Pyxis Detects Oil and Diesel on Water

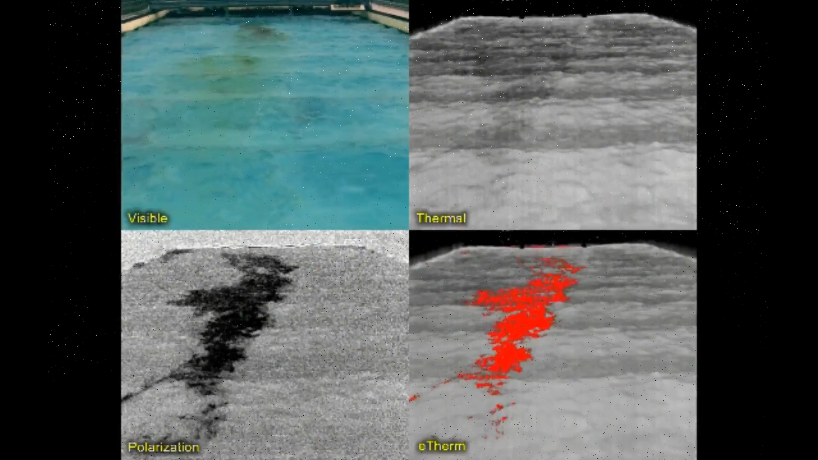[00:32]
Pixis provides real-time data viewing and data recording of polarized and thermal imagery.